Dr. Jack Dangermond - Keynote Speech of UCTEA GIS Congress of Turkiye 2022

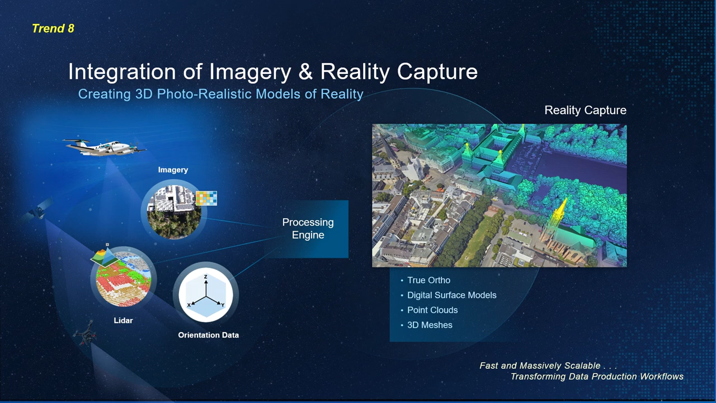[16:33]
capturing 3D photorealistic models of reality from aircraft or drones that can be immediately overlaid on traditional GIS environments. This transformation, using digital photogrammetry, is a new major contribution that is making measurement and 3D reality representation quickly available.